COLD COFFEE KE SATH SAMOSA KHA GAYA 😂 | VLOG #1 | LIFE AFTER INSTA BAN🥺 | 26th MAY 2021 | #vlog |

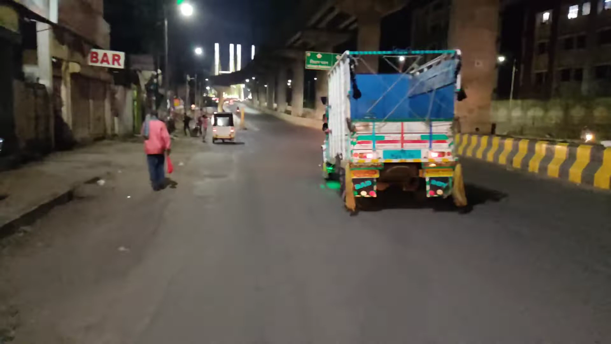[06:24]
बट अब उसका रूटी है यह तो भाई बढ़िया चलेंगे
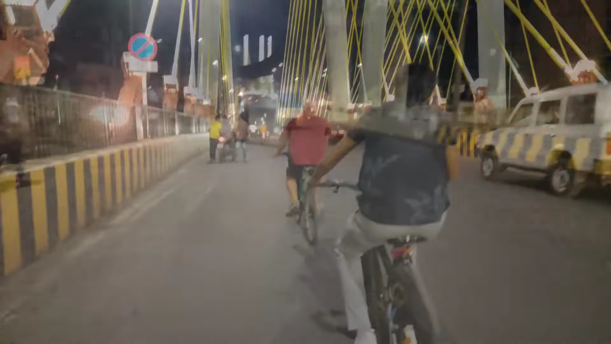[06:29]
भाई यह तो नाइट ब्यूटी है यहां की नागपुर की राम जूला
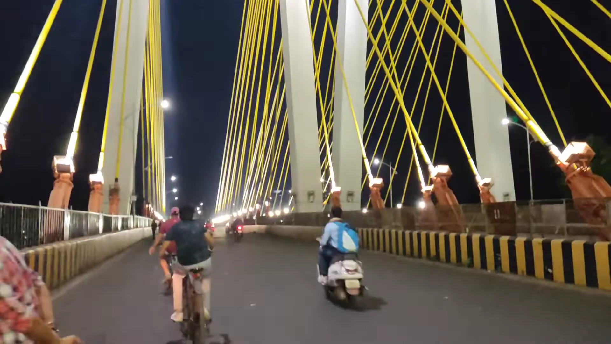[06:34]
और यह मेन रेल्वे स्टेशन भाई
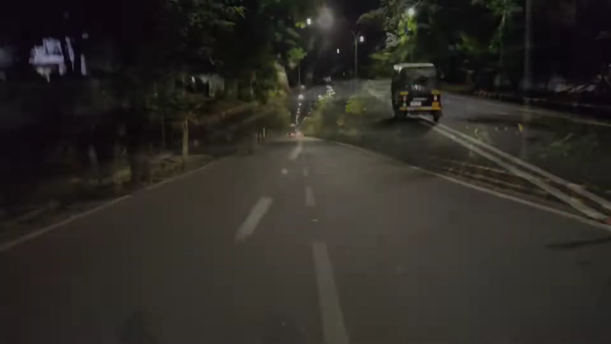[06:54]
तो भाई आचुको मैं वाकर साले साइड यह वाकर रोड अगर आपको नहीं पता होगा तो नागपुर में यह वाकिंग